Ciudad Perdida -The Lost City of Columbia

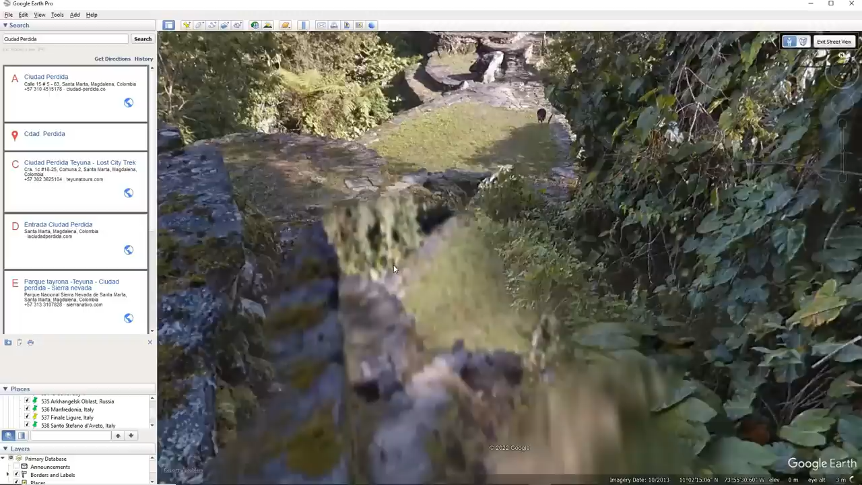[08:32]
There's no mud construction. This is, there's mud in the middle of the bricks. Look at this. This is just all complete stone construction.
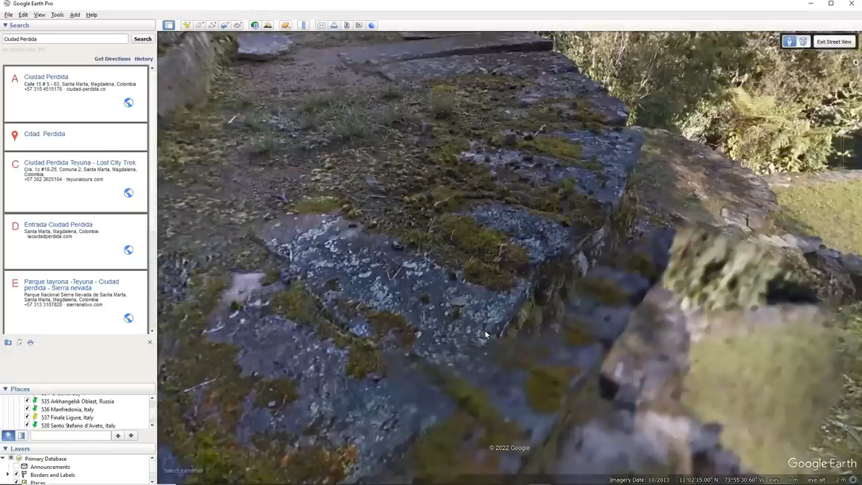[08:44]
And you can see that they're not huge megaliths, but they're big stones.